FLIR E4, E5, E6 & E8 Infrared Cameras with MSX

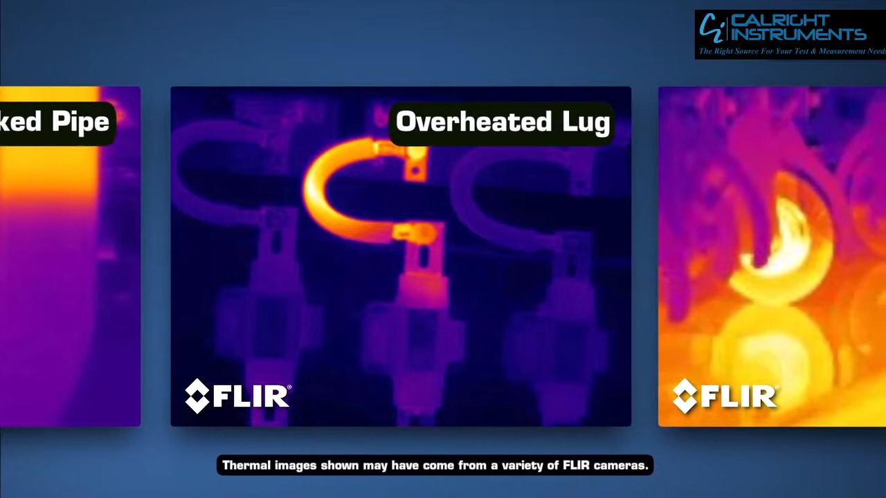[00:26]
motor winding, or other vital piece of equipment that's getting hotter and hotter that you're missing.
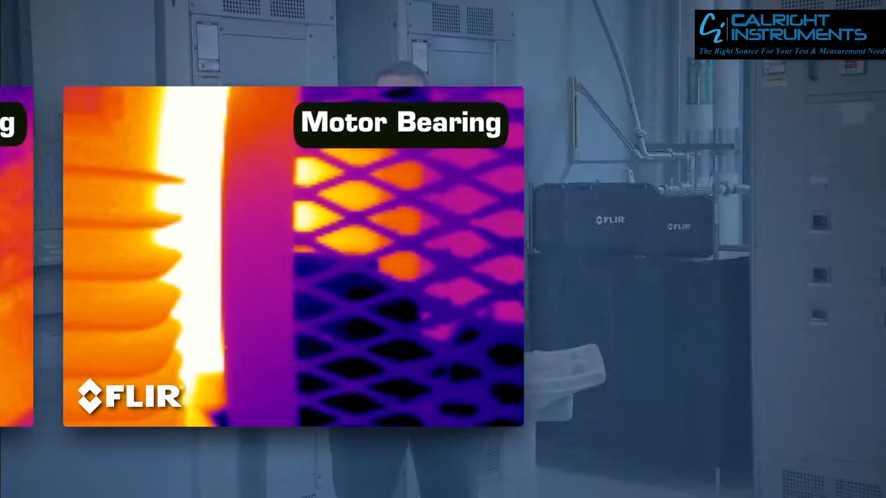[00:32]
The kind of problem a FLIR can help you catch and stay on top of so it doesn't become, as we say, self-evident. That's why thermal imaging has become so essential in your line of work.
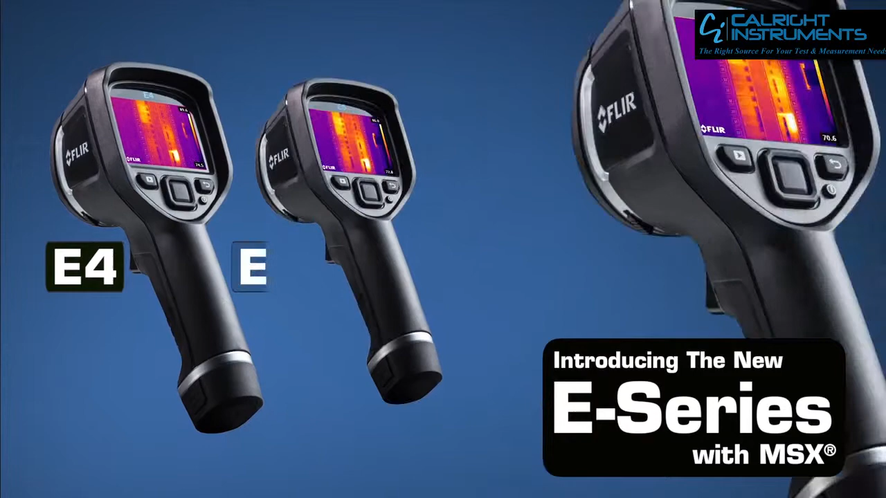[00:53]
The E4 is part of our brand new E-Series line, and it gives you everything you need in a thermal imager to help you do quick safety checks
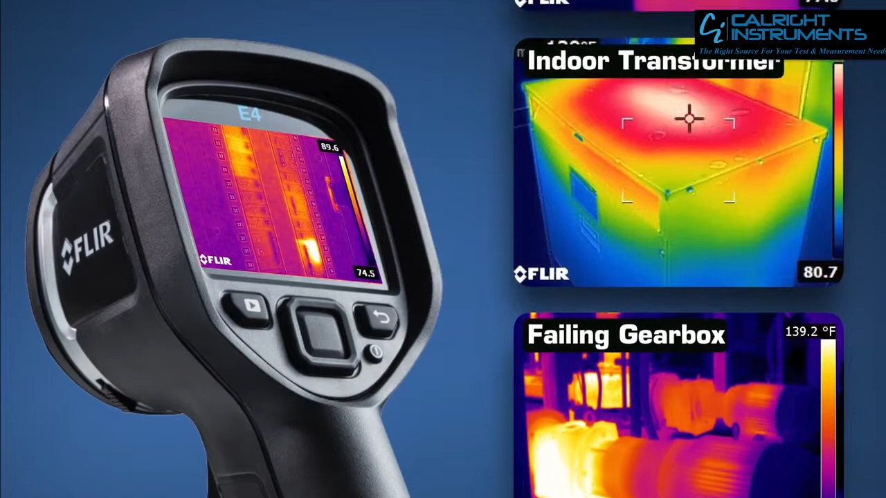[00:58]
and find hot spots that could be trending towards something much more serious.
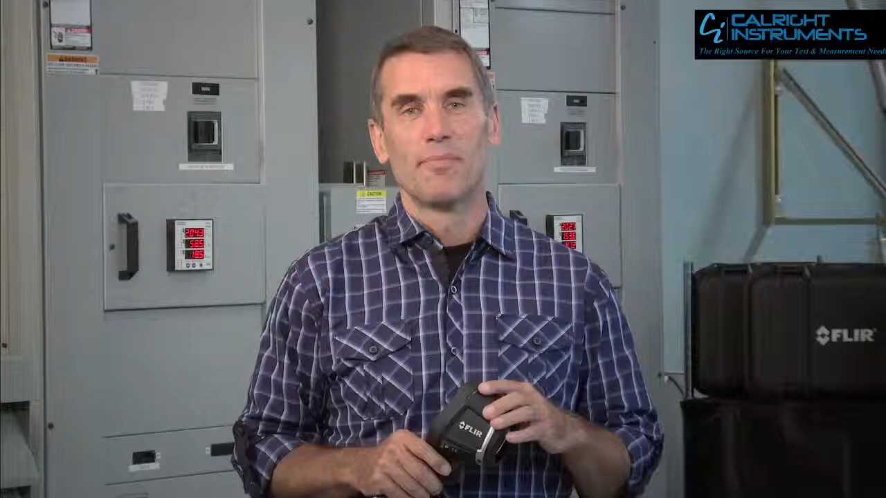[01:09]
It makes a good impression. Speaking of impressive, the E4 features MSX.
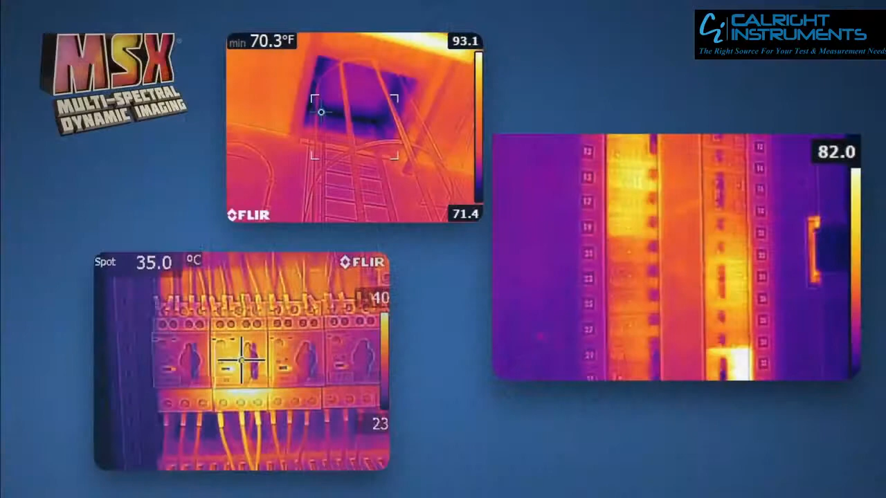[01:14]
On screen: spot 35.0°C, min 70.3°F
It's pretty cool. What makes it different from past technologies is it combines the best thermal and
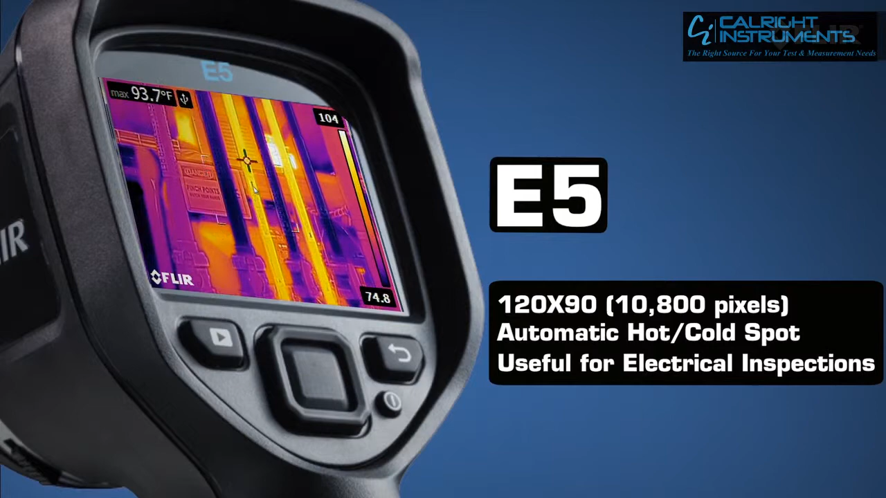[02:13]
On screen: max 93.7°F
Or, if you're going to be doing a lot of surveys and need to stay at an even safer working distance, the E6 gives you twice the resolution and thermal sensitivity of the E4 for more subtle detail.
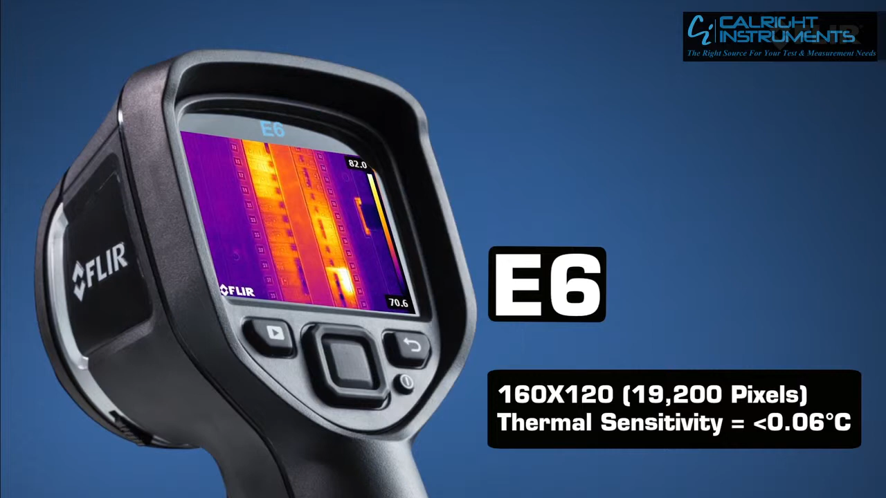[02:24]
Now, for the ultimate thermal resolution in this kind of compact infrared camera,
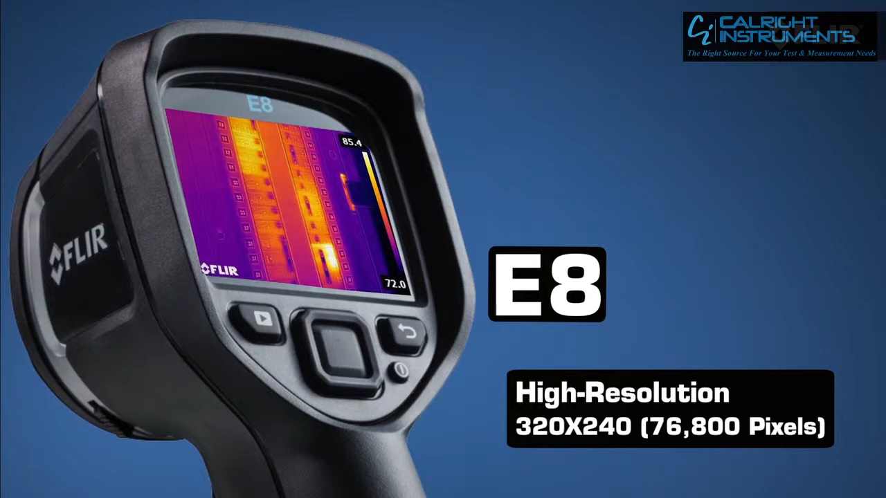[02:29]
the E8 is an excellent and very reasonable choice. But E-Series doesn't stop there. Check out the new E40, E50, and E60, especially if your inspections involve higher temperature equipment.
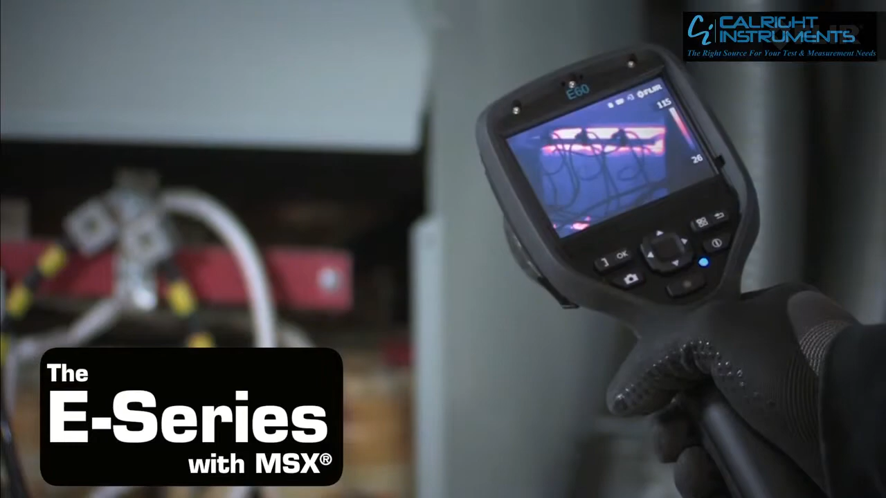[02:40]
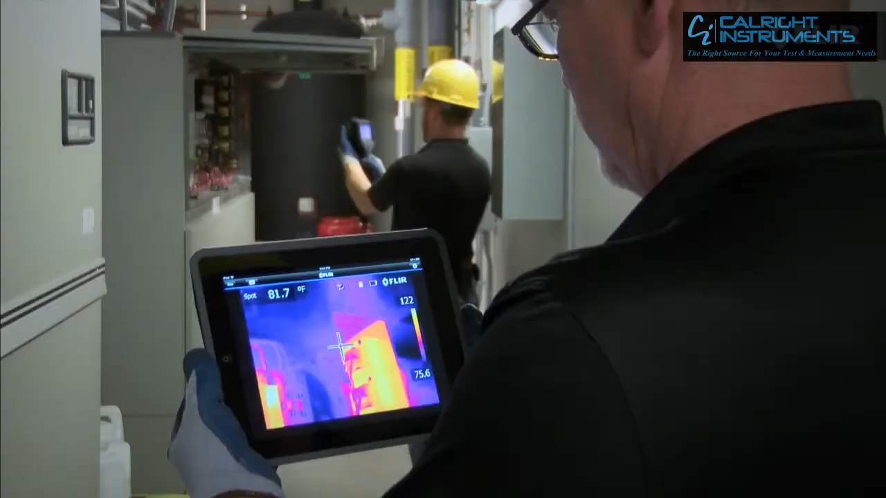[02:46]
Or, could really use a camera that connects wirelessly to mobile devices and meters for faster, better reporting.